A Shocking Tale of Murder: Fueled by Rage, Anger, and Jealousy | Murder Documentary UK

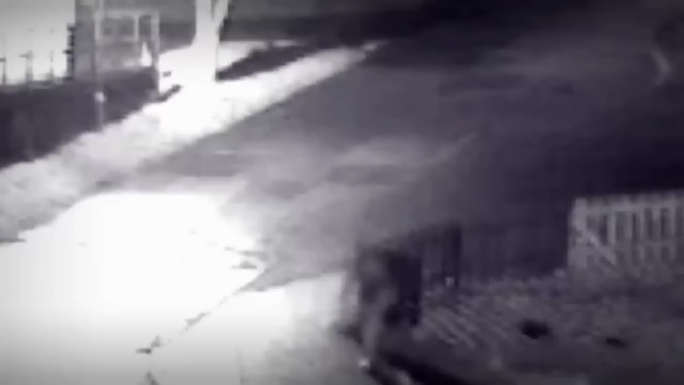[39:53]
there was CCTV of him going backwards and forwards to the caravan he went with cleaning products